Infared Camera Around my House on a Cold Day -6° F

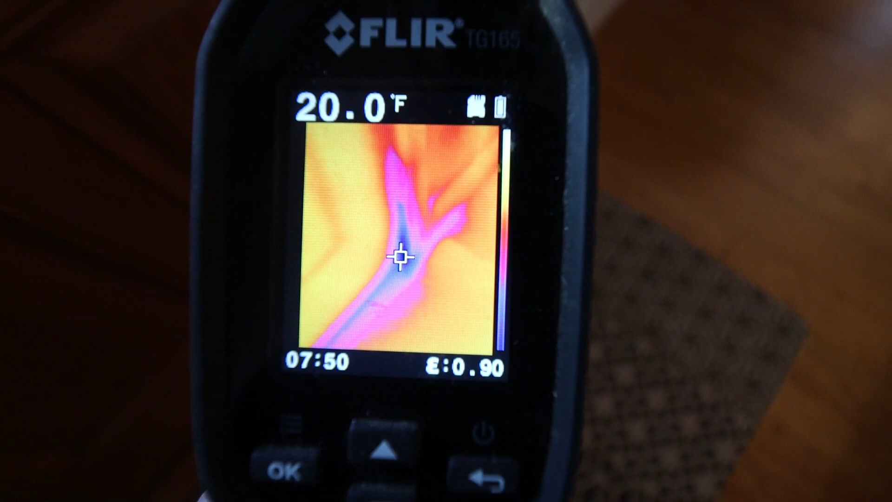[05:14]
On screen: spot 20.0°F
But the nice thing is we got real easy fixes for that. Just a simple sweep, adding some weather stripping, simple things like that.
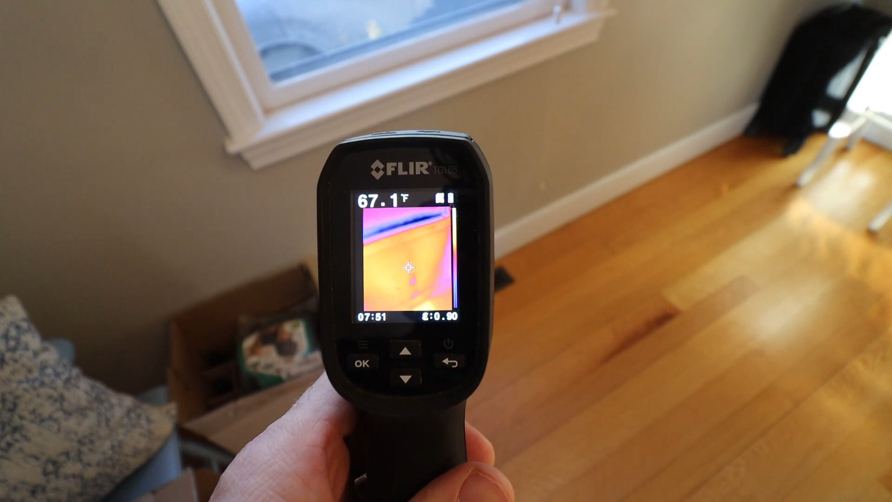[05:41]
On screen: spot 67.1°F
you can get a lot of heat loss on those too.
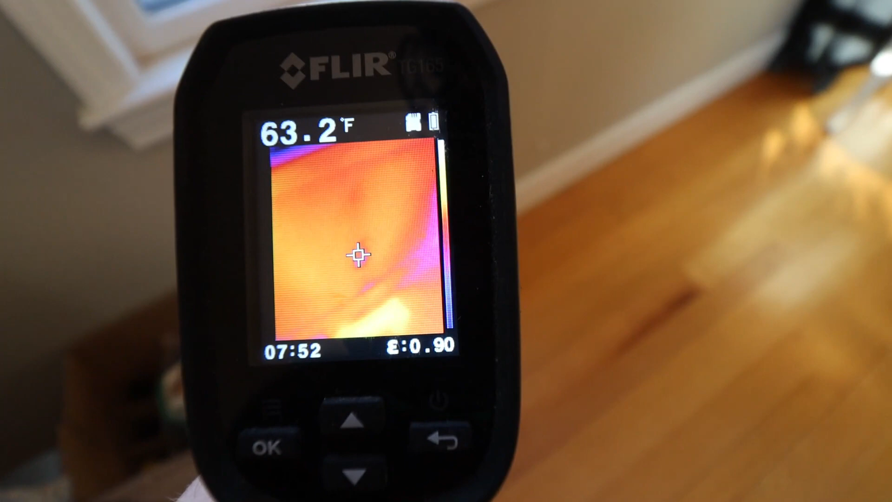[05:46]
On screen: spot 63.2°F
So as we come up to an outlet right here, we can definitely see the gradient right here at this outlet.
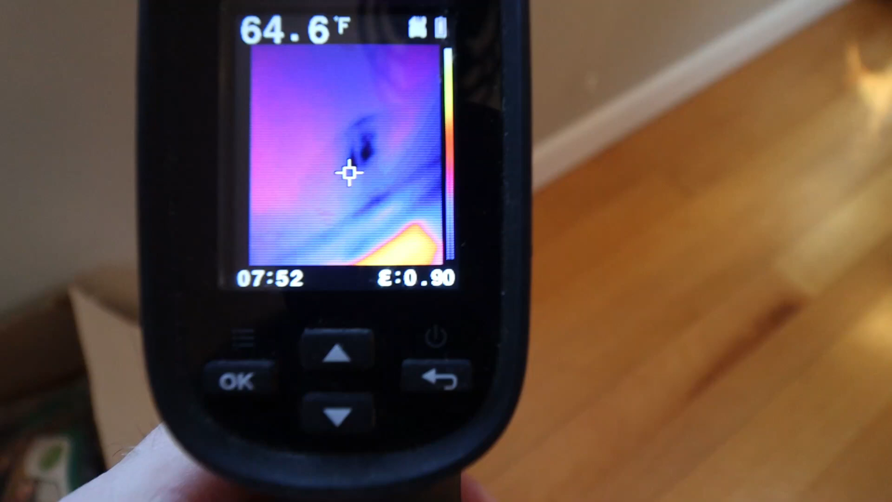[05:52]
On screen: spot 64.6°F
And as I get a little closer, and this gets a little tricky as we get in there, but we are getting down to the mid to lower 50s if I can control it just right. And what that's showing us is again, we're getting a little heat loss.
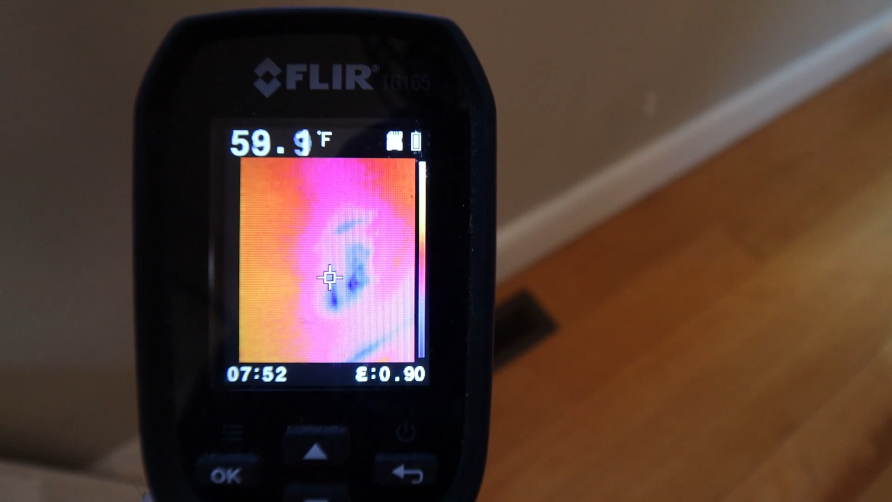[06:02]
And again, very easy fixes in this area.
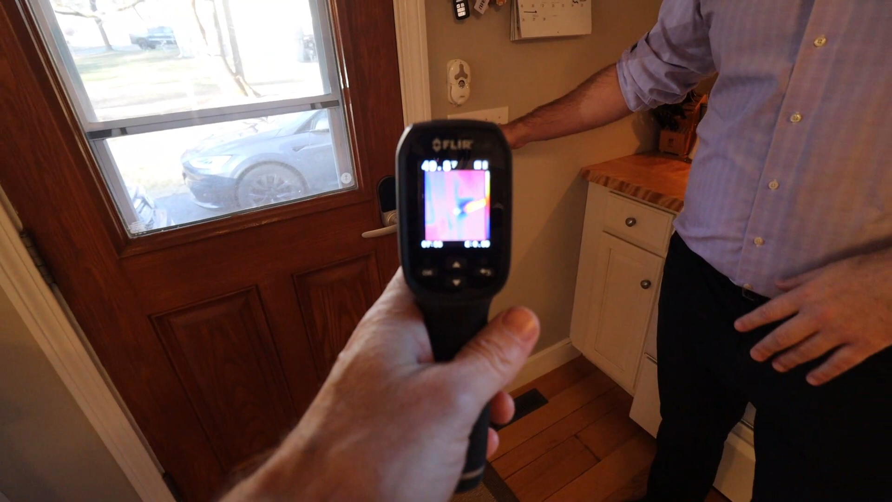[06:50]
So Mike, one of the things that I've always noticed when I, when I've operated these switches and I can feel it right now, even though I have an air vent right below this, I can feel a cold draft coming from some of the spots in between.
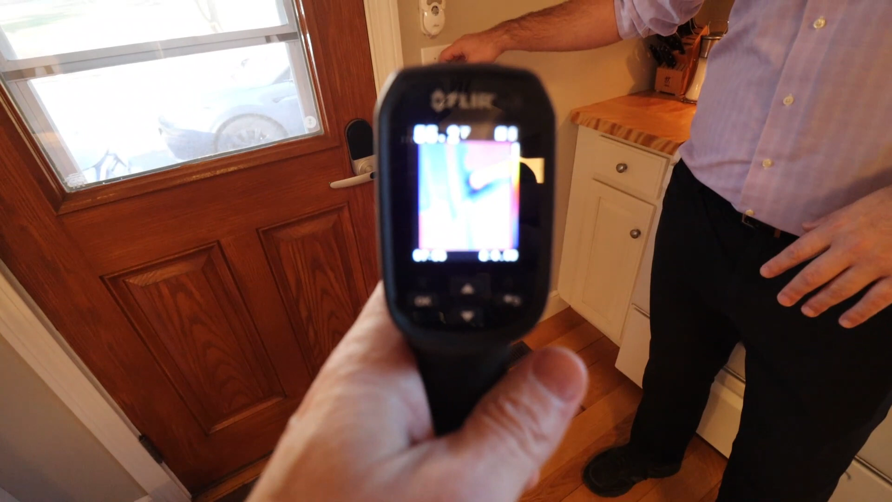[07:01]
And I think I know what causes it. Um, but what are you getting for readings on this light switch?
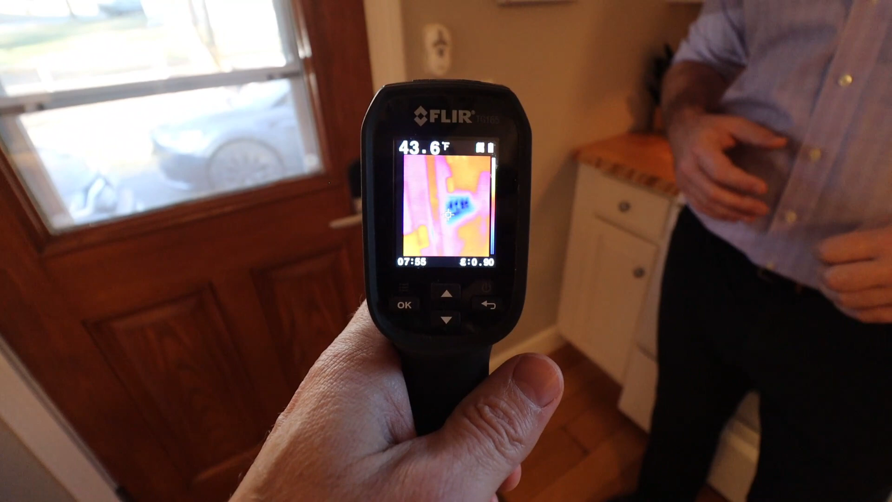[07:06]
This is one of my main ones. I touched this one pretty much every day when I turned my kitchen lights on. Yeah.
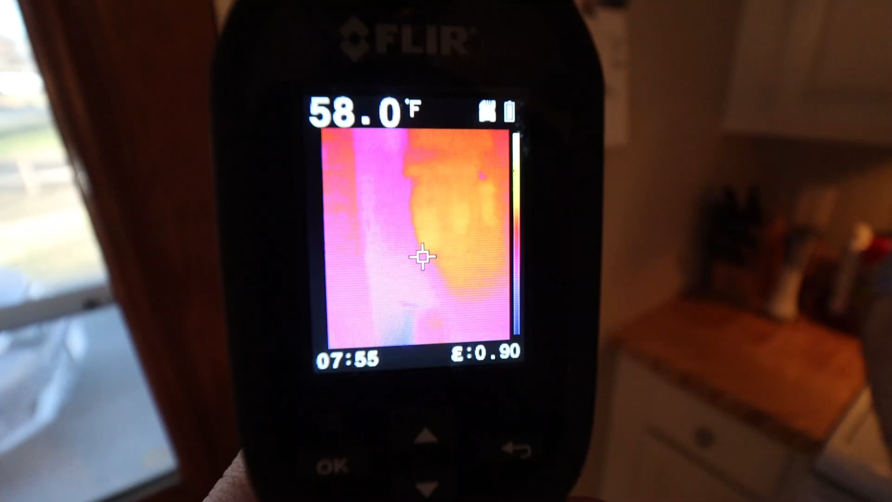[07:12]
On screen: spot 58.0°F
So if I go around the wall around that area, we're looking at mid sixties on the surface. Yeah.
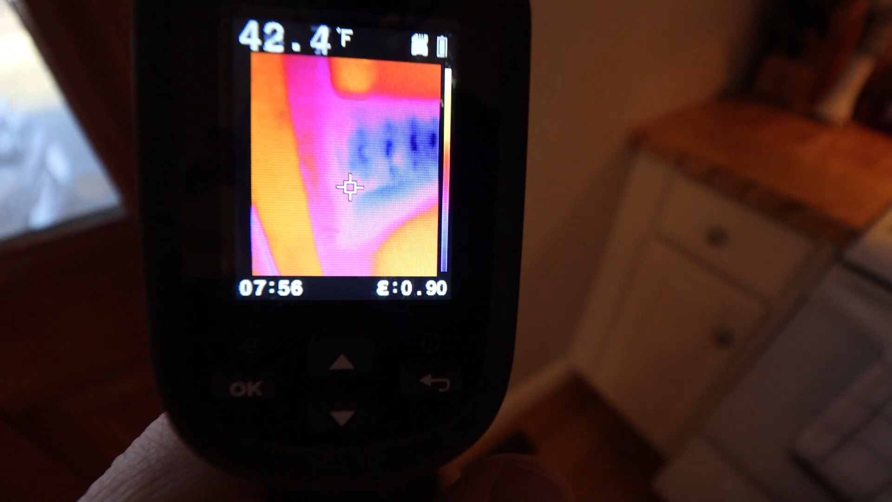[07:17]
On screen: spot 42.4°F
But as we get down into that bank of switches right there, we are getting, yeah, we're getting down to the thirties and forties.
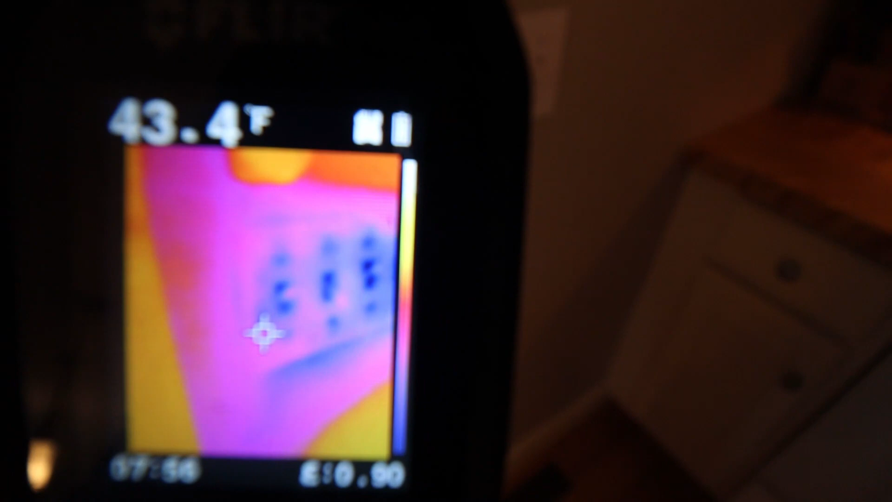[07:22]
On screen: spot 43.4°F
Yeah. Yep. 37. Yeah, absolutely.
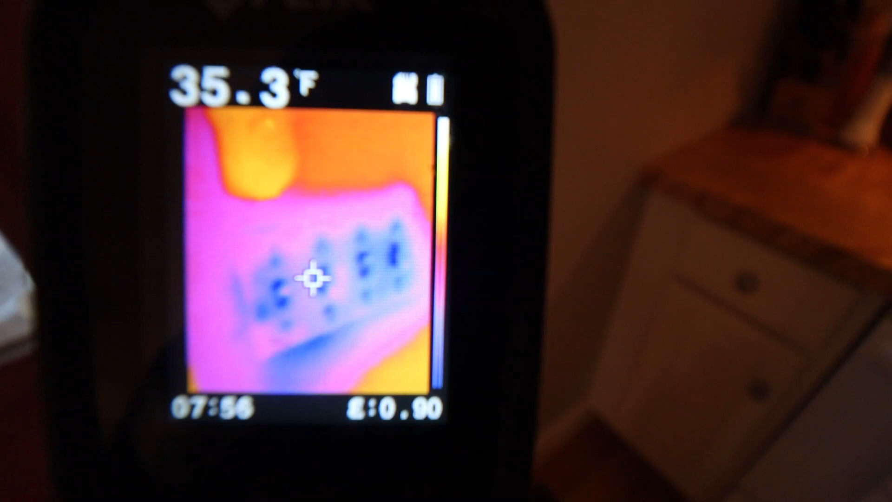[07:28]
On screen: spot 35.3°F
The outside's coming in on that one.
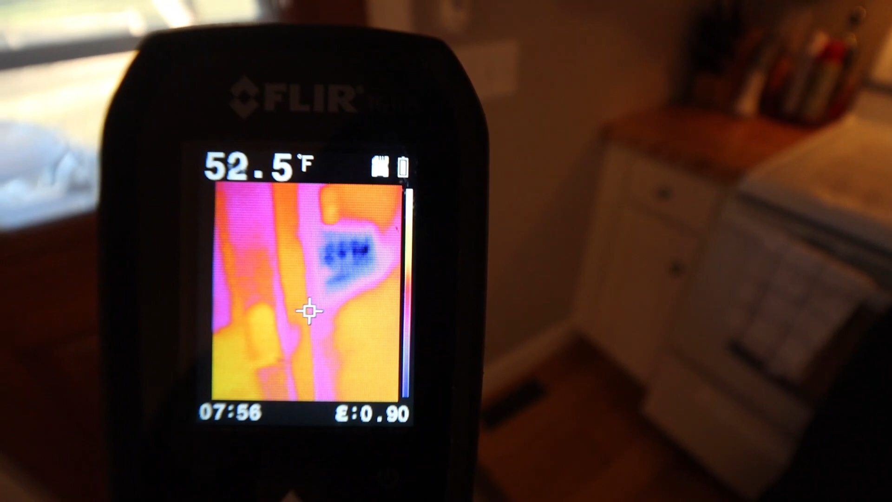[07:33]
On screen: spot 52.5°F
And I'm pretty sure I know what it is on the outside here, which we'll cut to in a sec, but I'm pretty sure there used to be about a, uh, inch, uh, 12 by 12, uh, exterior fan.